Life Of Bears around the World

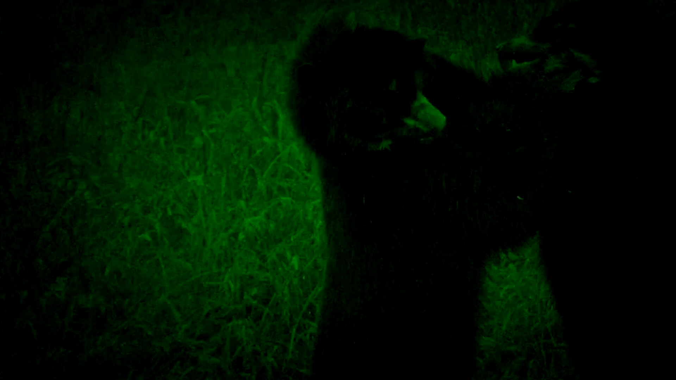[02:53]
Six, sloth bears. Vulnerable facing habitat loss and human wildlife conflict.